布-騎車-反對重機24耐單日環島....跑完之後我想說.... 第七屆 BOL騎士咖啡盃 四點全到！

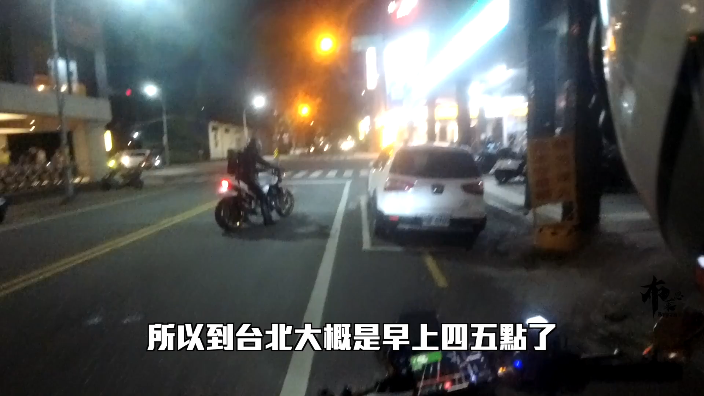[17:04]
到台北的时候应该是早上4、5点了。
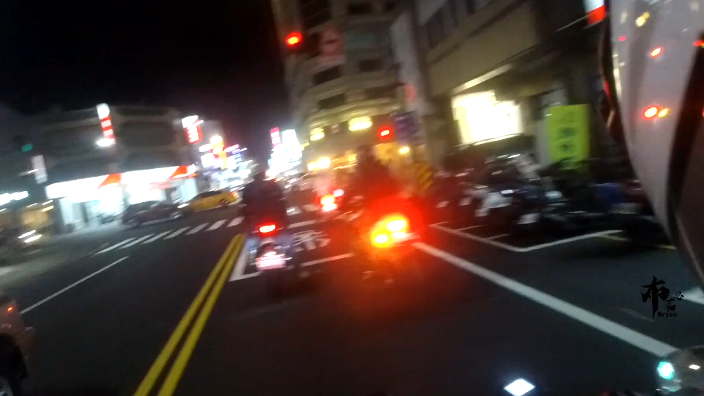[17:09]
繁华的夜都起，嘿，灯光闪闪四哦啊。其实我是蛮喜欢这种矮矮的房子啊，就是不会天际线全部都被那个建筑物给拦住了，那真的是很讨厌啊，很讨厌的啊。 一出发就下雨，速度很慢，下雨再加上郊区的这些路灯啊，然后再加上浅墨片，让我几乎看不到路，只能用很低很低的速度前进。
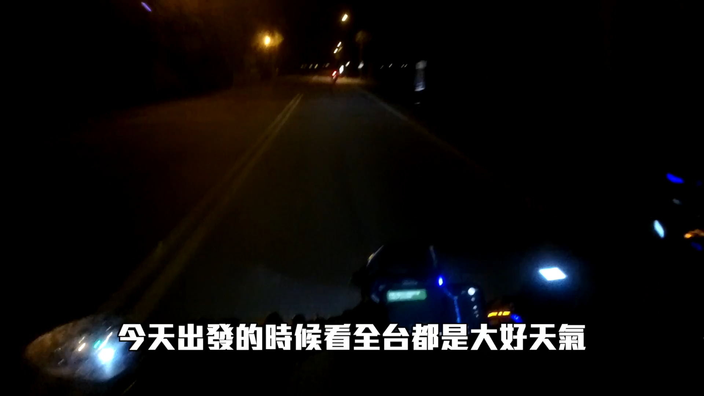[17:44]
今天出发的时候看全台都是大好天气，却没想到在花东这里却遇到了雨。难怪有人说啊，环岛没有遇到下雨啊，就不叫环岛了。幸好到花莲市区以前啊，雨就停了。半夜车少的郊区公路上，一望无际的公路啊，让油门可以尽量的释放，轮胎不断不断的向前迈进，把路灯一盏一盏的抛向脑后，感觉雪怪就适合在这样的道路上如此的奔跑。当然呢，沿路也少不了照相机的关照，但比起市区来讲呢，这样的骑乘啊，是一种淋漓尽致的爽快。
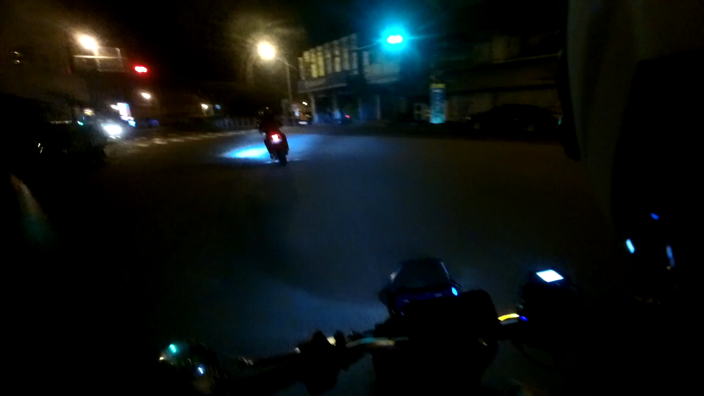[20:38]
我们到宜兰了，这边算是苏澳吧。啊，晚上原来骑苏花这么刺激哦。都看不到路，特别是右弯的时候，整个看不到线。连续弯的时候，根本就好像在骑盲弯。不过还是蛮过瘾的啦。有爽到，我看应该可以一个月不用骑车。